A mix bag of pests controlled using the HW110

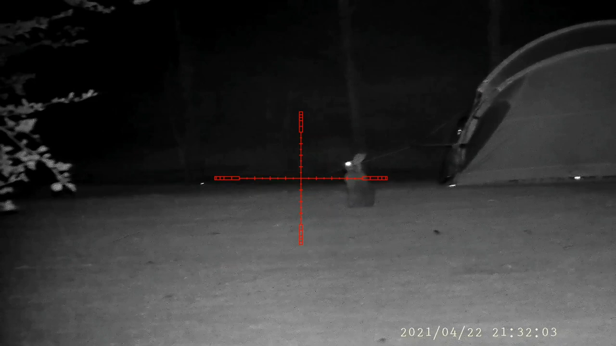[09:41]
It's just a little look on that I think. It's about 60, 65, 70 meters. Not in my capability at the moment. Still new with the YRAC HW110.
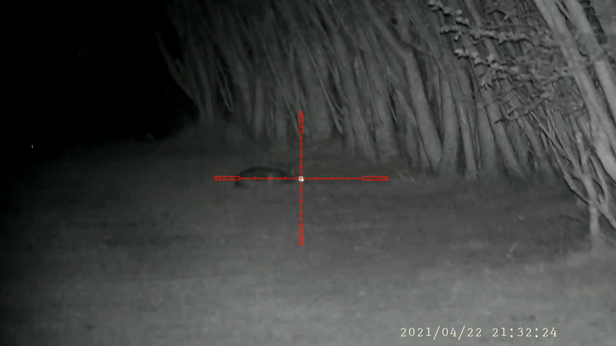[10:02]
Still getting used to it. Still getting used to
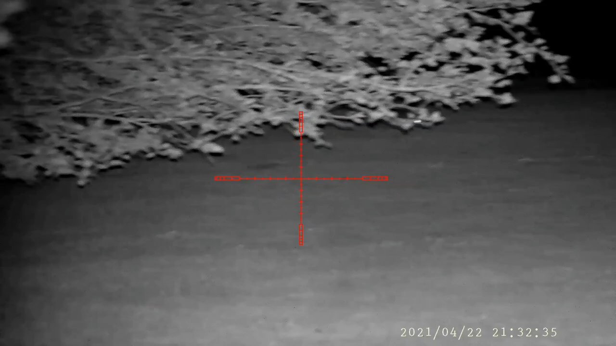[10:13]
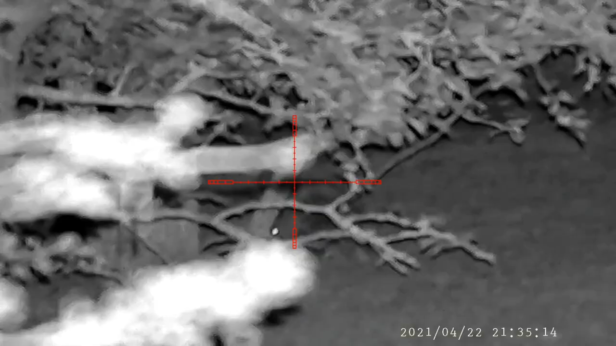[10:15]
it.
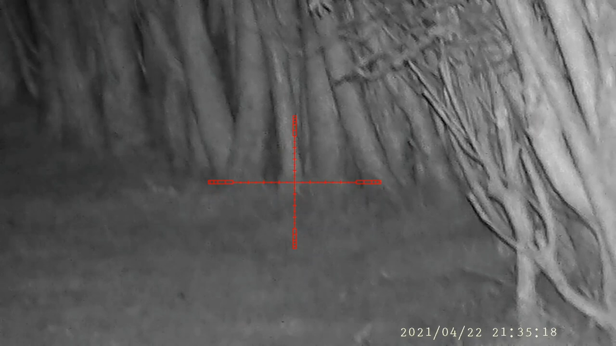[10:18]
Just got a quick scum round and realised there was one a little bit closer.
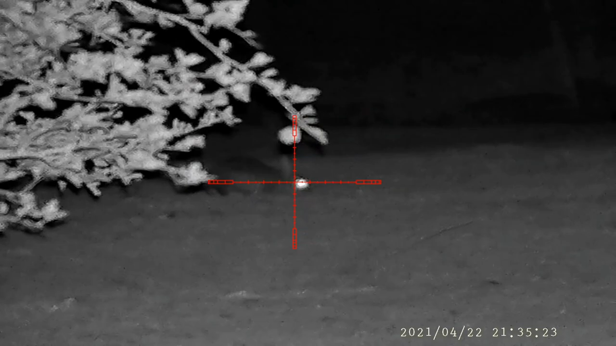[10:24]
I think that was about 50. I was going to go for that and then I saw this man. Plain and simple. 25 meters.